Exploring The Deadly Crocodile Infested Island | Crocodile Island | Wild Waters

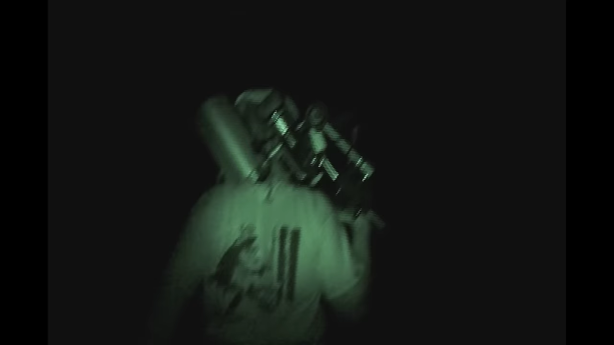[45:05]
Crocs can't see this special light. Nor can we, except through the camera.
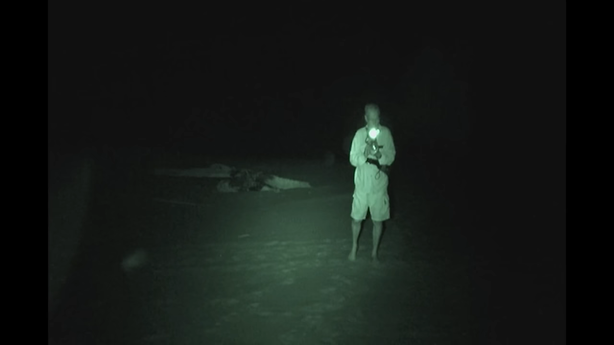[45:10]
I'm apprehensive and suspicious of dark outlines of logs, hoping they don't move.
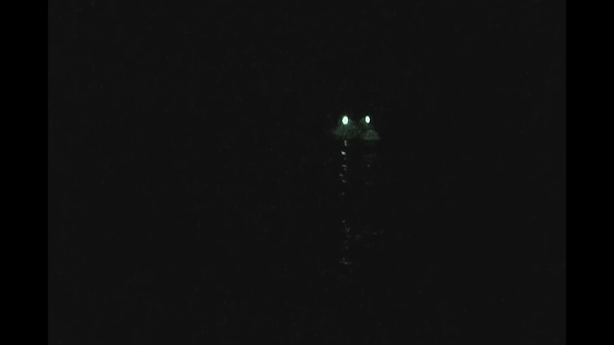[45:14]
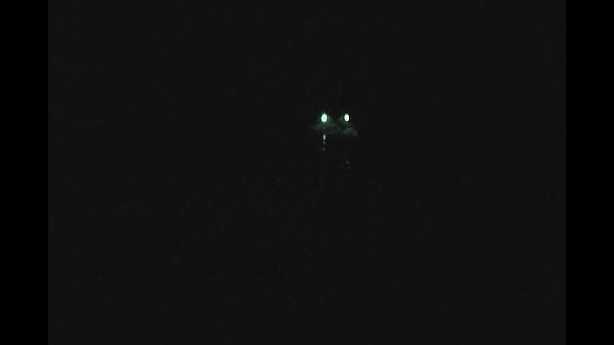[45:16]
Twin lights do. It's a croc.
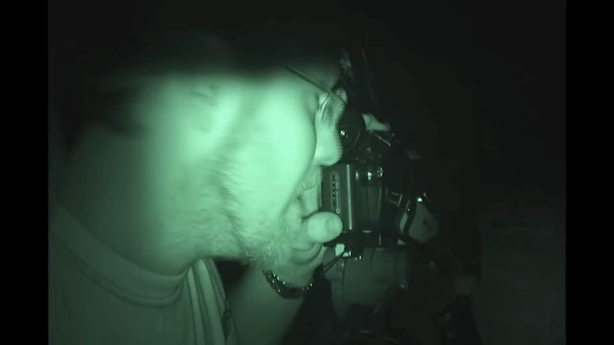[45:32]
That is so spooky.
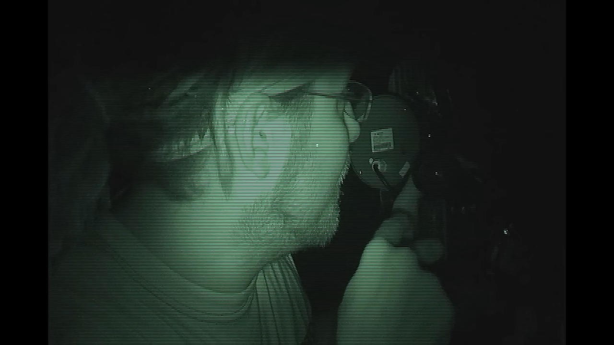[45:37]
I can see a little pair of eyes here, but counting them, there's like nine of them, all the way up the beach here.
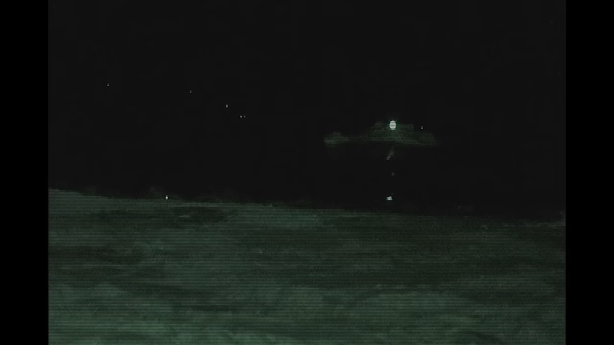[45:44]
They're waiting for the baby turtles. He's looking straight at us now.
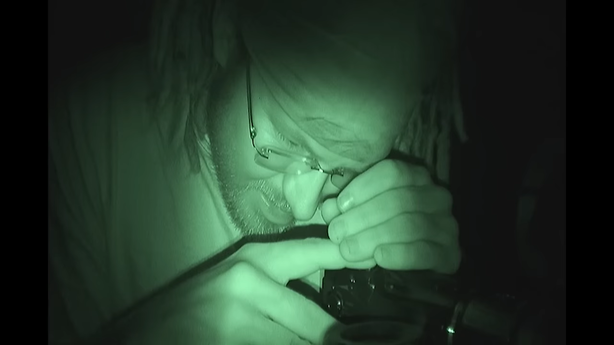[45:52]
I'll tell you what, looks like some baby turtle tracks up there. I think they're starting to come out.
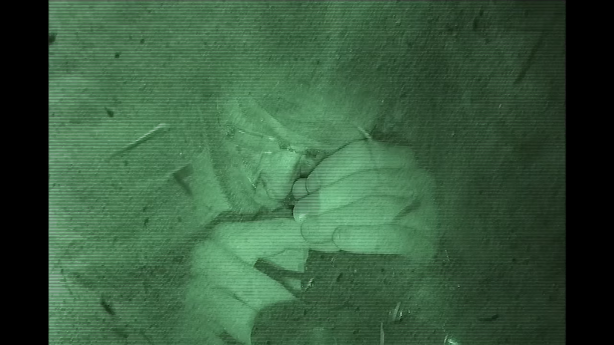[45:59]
Look at the little head there. They're good little diggers.
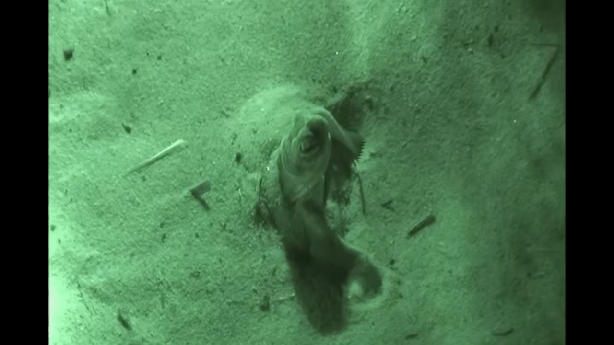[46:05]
He's out. He's out. Hang on, there's another one just here.
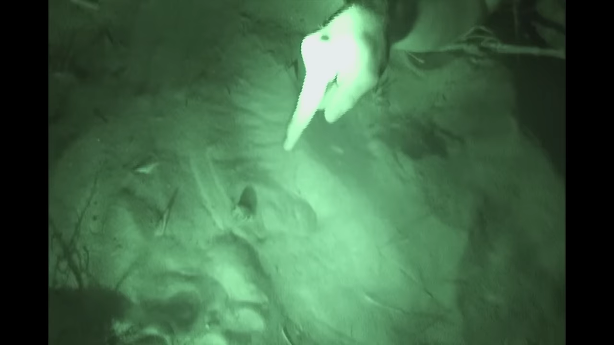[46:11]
A little head coming up. That's awesome.
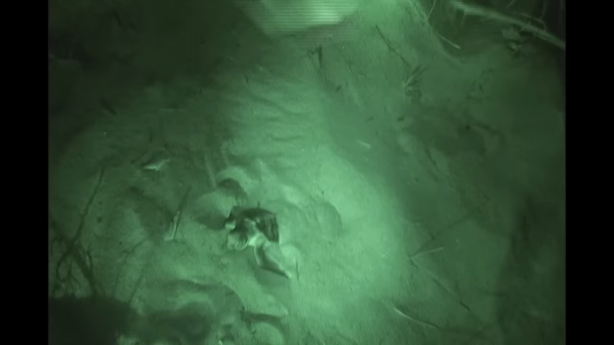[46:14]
Ocean's out there.
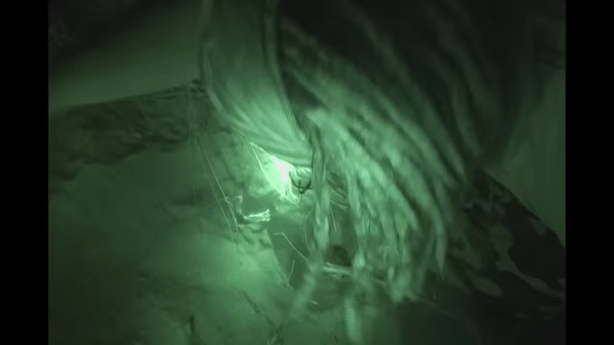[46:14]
Oh, there's another one coming up. Right here.
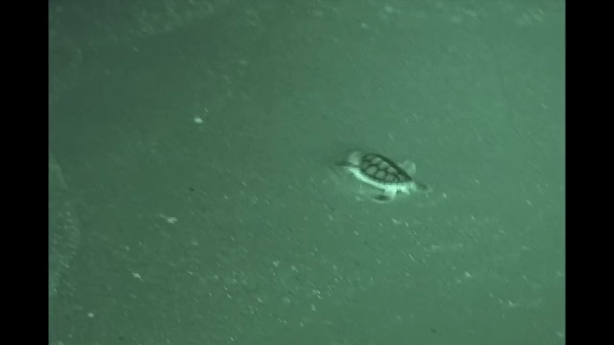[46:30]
Dean, Dean, come here. Bring the camera over here. There's a whole lot of ghost crabs and they're waiting for the babies.
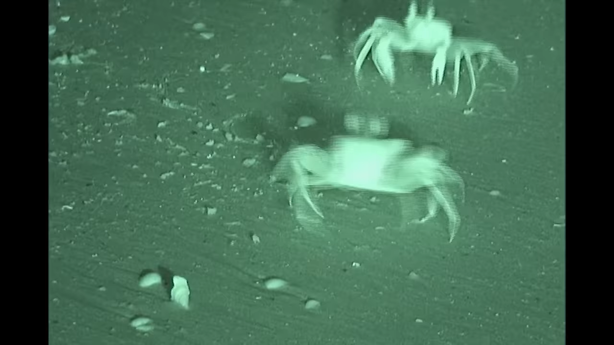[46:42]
It's like an army, an army waiting at the shore. It looks like a fight. They're fighting over a baby.
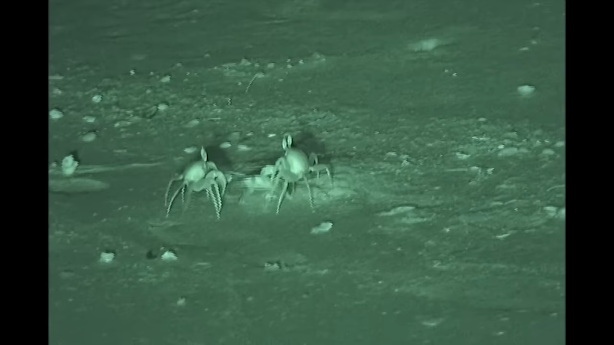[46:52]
I can't believe the strength of these crabs.
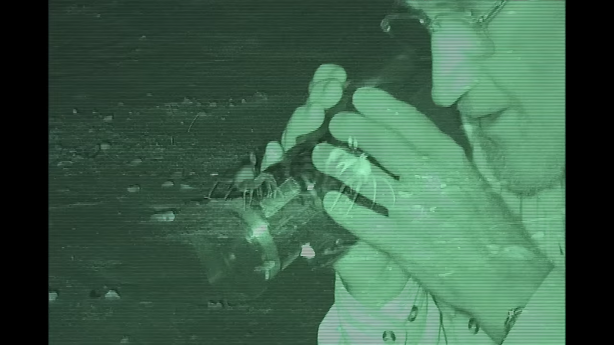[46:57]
I mean, they're the same size as the baby, and yet they just drag it away, no trouble.
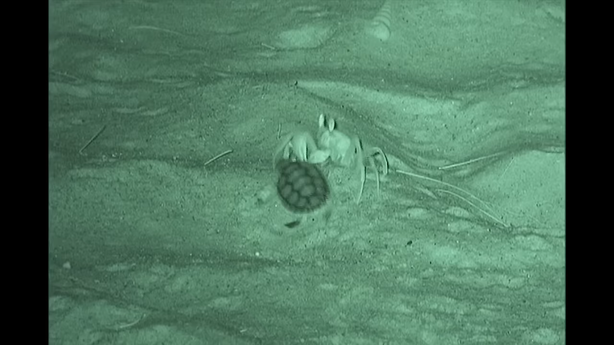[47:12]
Oh, he's got away. Oh, he's got away. Beat the nasty crab. No, no.
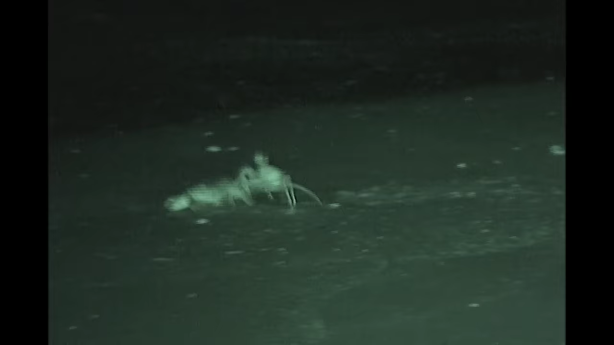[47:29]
Oh, he's getting away.
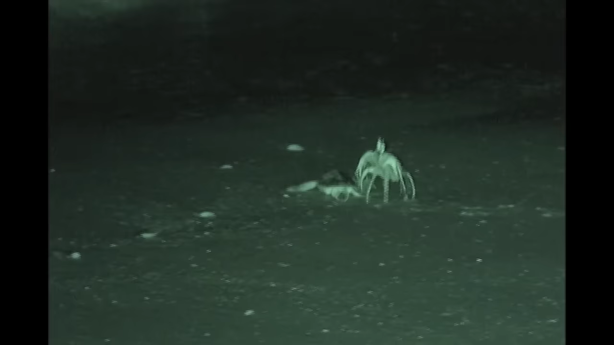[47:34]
Turtle's going to the water. Crab can't get a hold. Lost him. Turtle's got away.
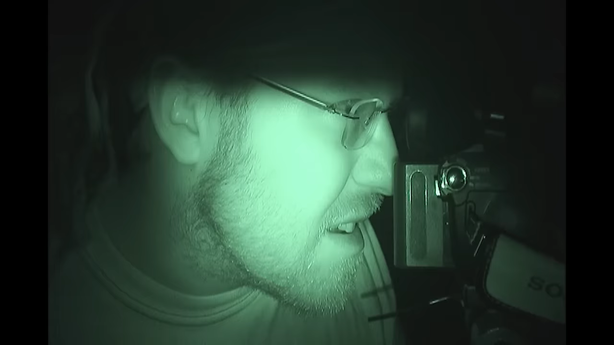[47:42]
We've got a nice pair of blinking eyes just here, really close to us actually, only a few metres away.
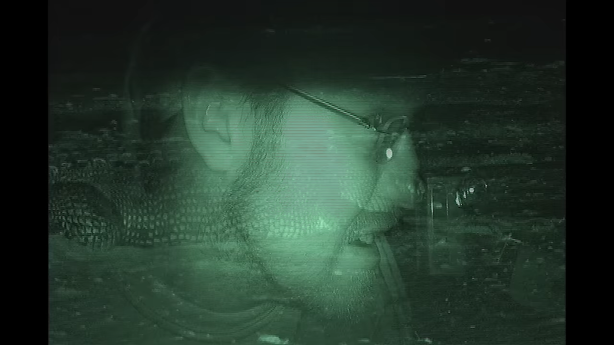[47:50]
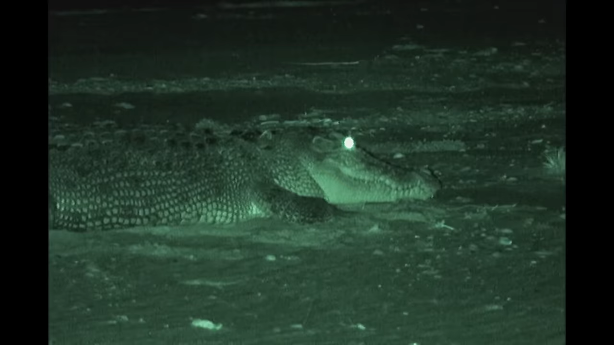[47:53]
Oh, I think he's seen me.